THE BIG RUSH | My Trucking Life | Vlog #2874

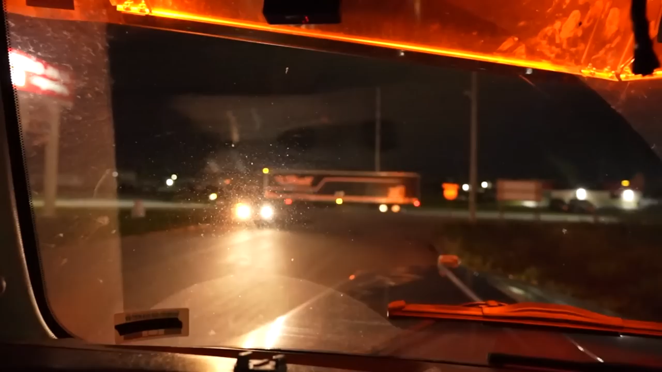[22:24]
Another guy coming. They're gonna turn in over there, right?